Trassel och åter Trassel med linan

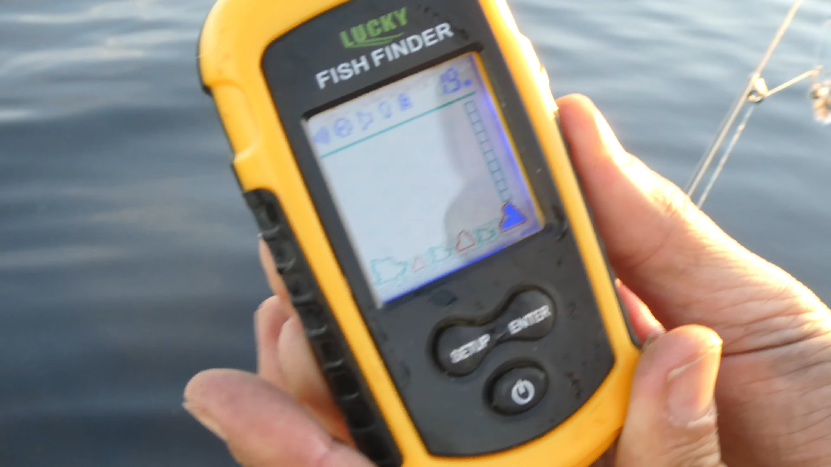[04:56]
Men som sagt det syns inte någon fisk här, där uppe är metrarna, hur djupt det är.
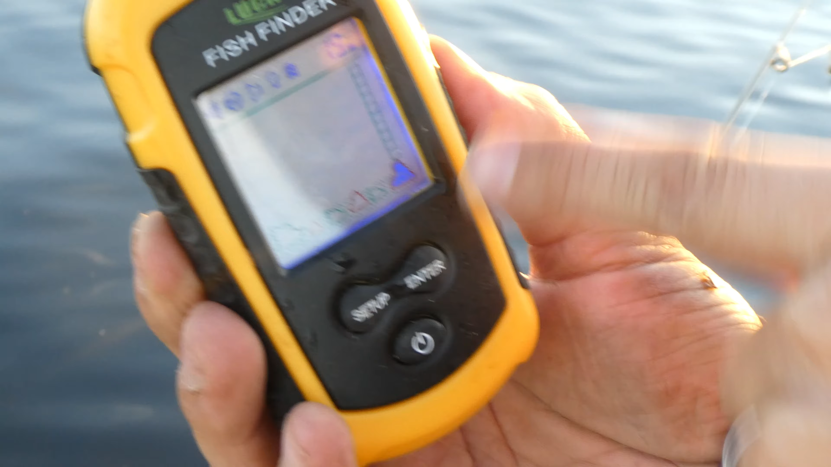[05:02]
Här är hur botten ser ut, här är ganska mycket sten och sånt. Det är olika nivåer på botten och sen när det kommer fisk då piper den. Då ser man hur djupt den är på.
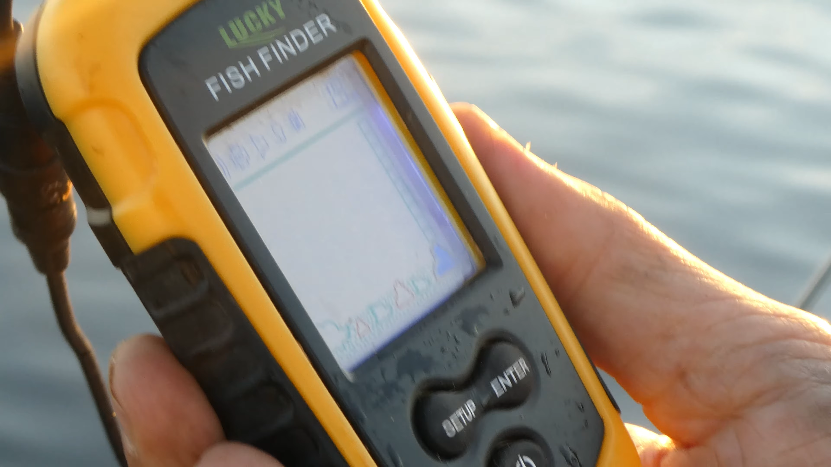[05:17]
Men som det ser ut nu så är det helt dött med fiskar men vi provar att kasta lite och se om vi hittar någonting.